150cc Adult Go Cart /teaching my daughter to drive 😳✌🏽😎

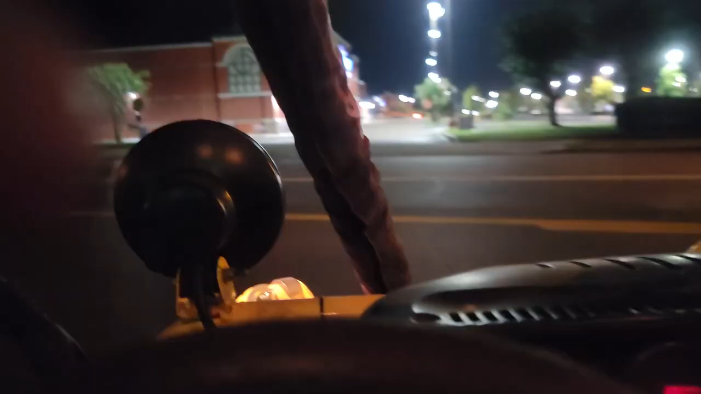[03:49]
Okay, yeah, this is where all the light at.
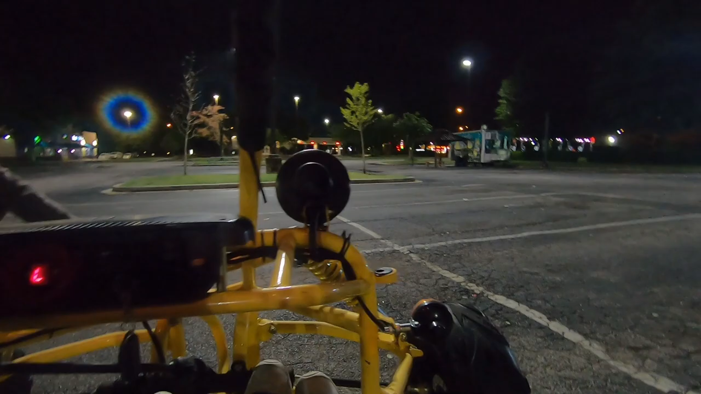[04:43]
All right, we go. We're on the whole parking lot.